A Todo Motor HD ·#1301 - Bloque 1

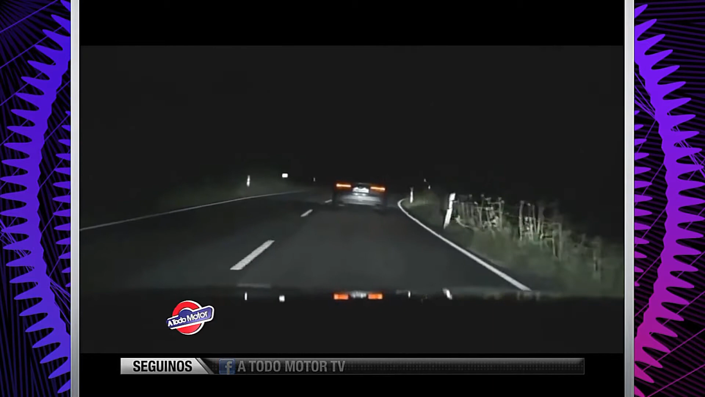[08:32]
El Audi A8 precisamente tiene una cámara, a través de esa cámara va detectando la distancia del auto que viene, en este caso como este auto que está delante o por ahí un auto que viene de la mano contraria y lo que